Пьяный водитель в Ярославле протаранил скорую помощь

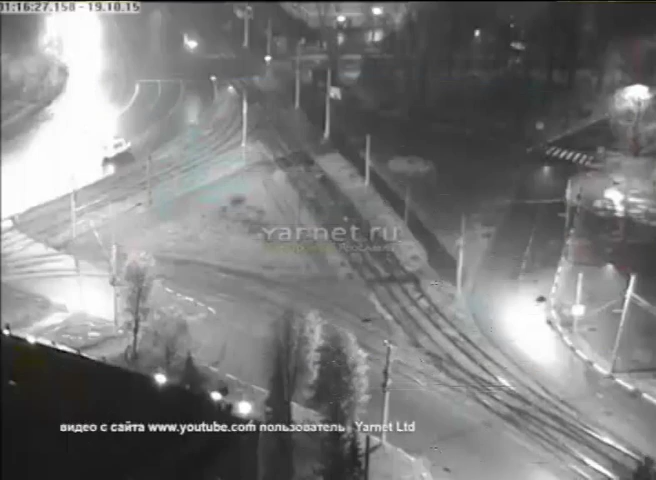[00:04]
После столкновения машина служба 03 опрокинулась на бок. По предварительной информации, 19-летний водитель легковушки сел за руль пьяный и без водительского удостоверения.